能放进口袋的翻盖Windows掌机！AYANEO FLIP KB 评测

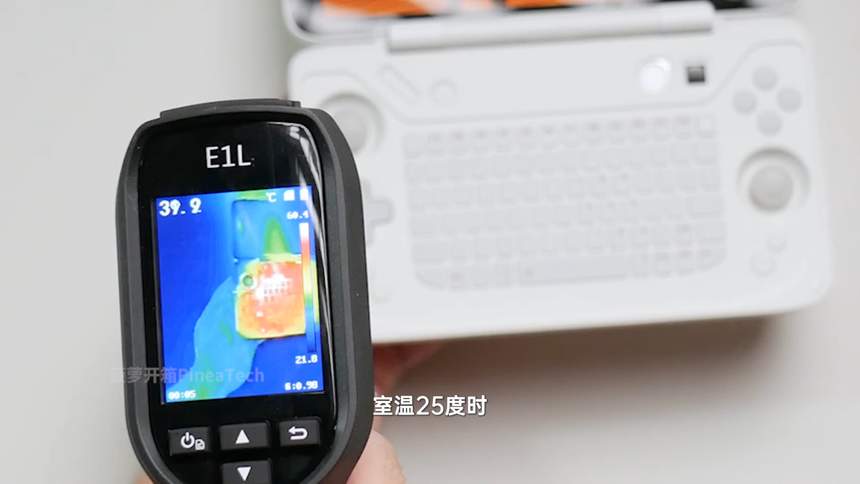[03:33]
TDP下室温25度时按键温度大概在50度左右当然不是说会让你感觉到烫的那种温度不至于但是确实能够明显的感觉到发热的存在不过好处是
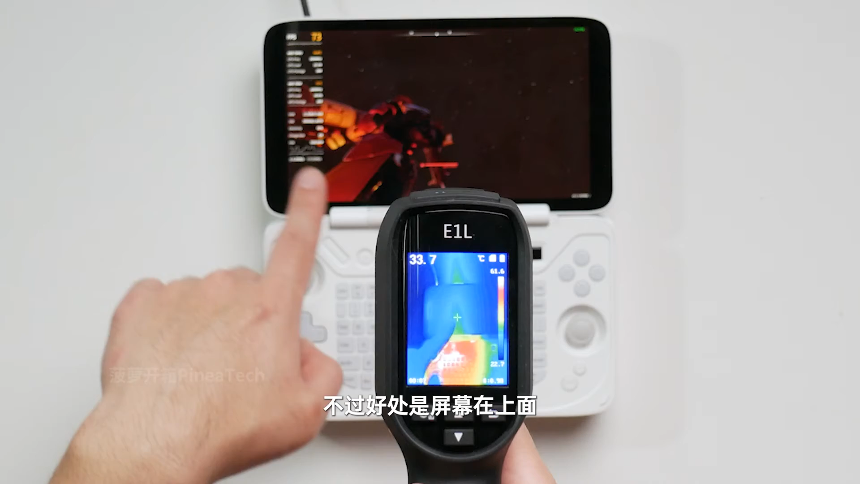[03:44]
屏幕在上面不会受到APU温度的影响寿命也会更久一些另外续航方面我分别测试了50%屏幕亮度下18W与28W TDP